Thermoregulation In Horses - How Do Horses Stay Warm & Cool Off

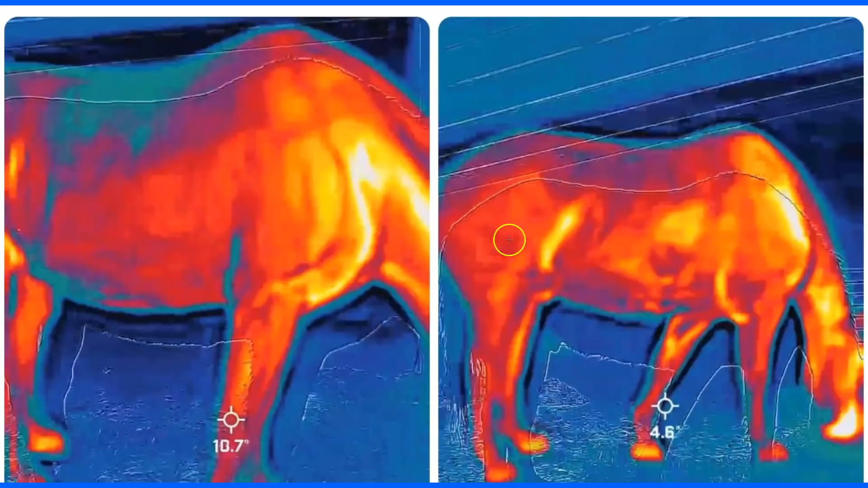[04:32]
right here where the blue is on the left by the flank right here it's really heating up because the the hay is going to the belly and intestines and it's producing heat and it's starting that chemical reaction which is why horses need to eat this feeding two times a day
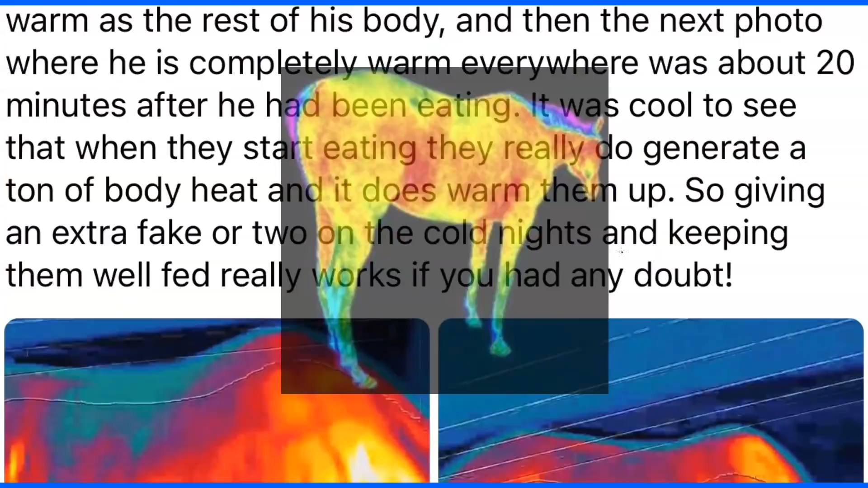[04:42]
is just really bad for a horse it causes all kind of problems so this picture is from renee caps and i don't know where she posted
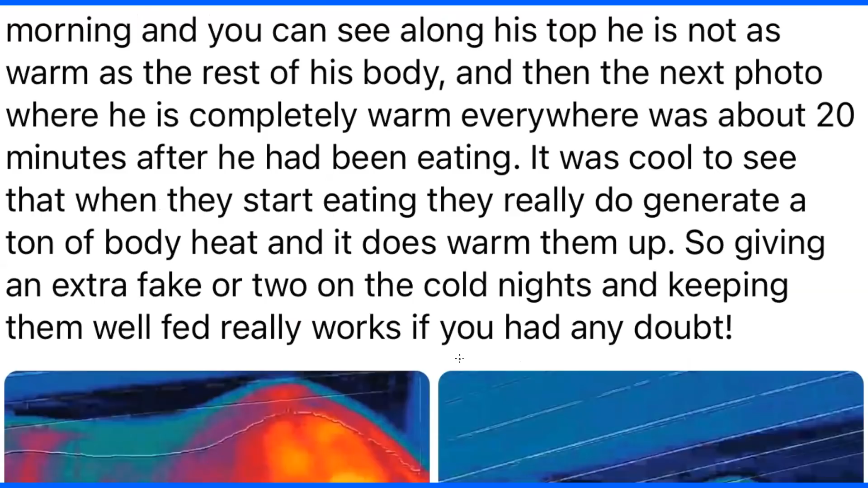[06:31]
and it really did generate a ton of body heat so she said right this is my left over here this is the right this is after he ate this is before he ate
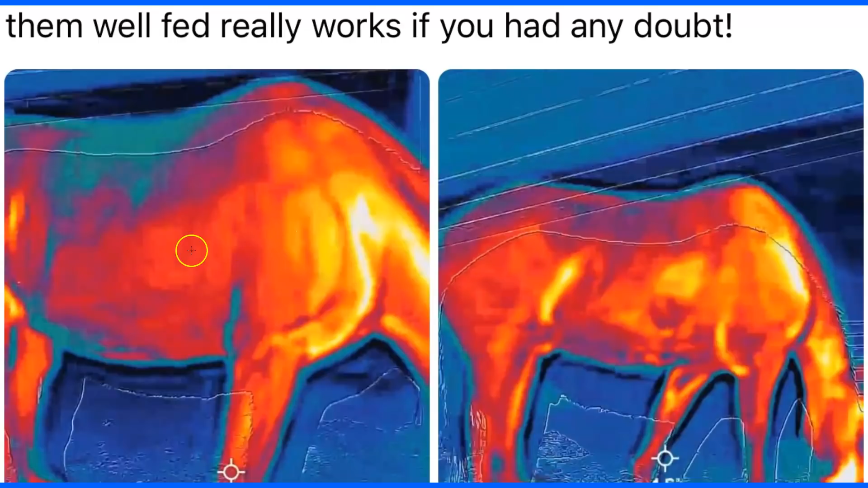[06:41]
okay more blue more cold more dark colors not so much red over here you got a little bit more orange and red and different bright colors so in this little article i found um